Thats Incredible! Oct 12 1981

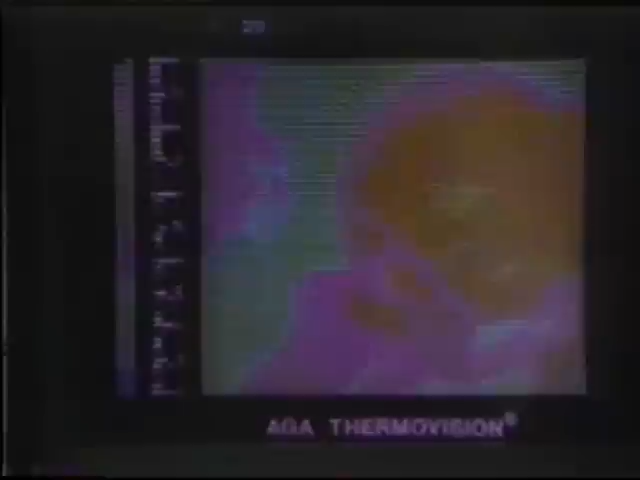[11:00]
And as he turns his head around and takes the cap off there, you can see that the light blue is about 14 degrees difference between the